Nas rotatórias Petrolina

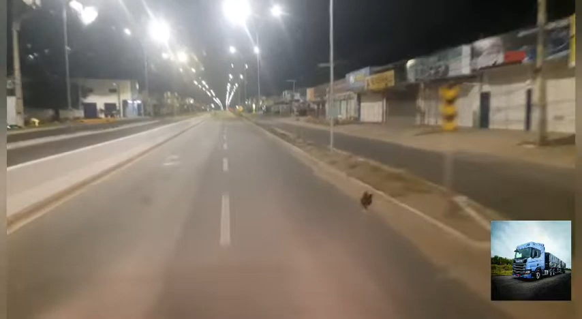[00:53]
17/6/2022. São 3 horas e 42 minutos. 21 graus centígrados a temperatura nesse momento. Mostra tudo aqui no painel do ATVão, viu, galera?
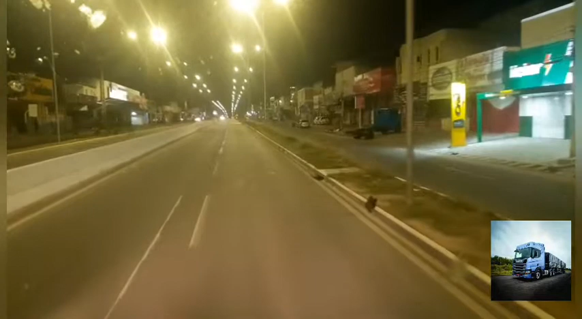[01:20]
Vamos explorar essa avenida aí, esta madrugada fria aqui em Petrolina, no grande estado do Pernambuco.
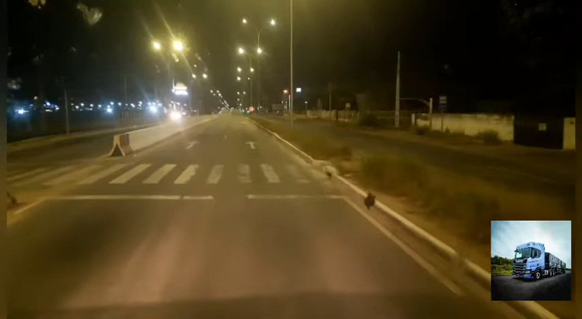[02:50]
Aqui é a nossa retaguarda esquerda, nós temos açaí. Atacadista Açaí. Eu já falei, foi, galera, da bandeira, de todas essas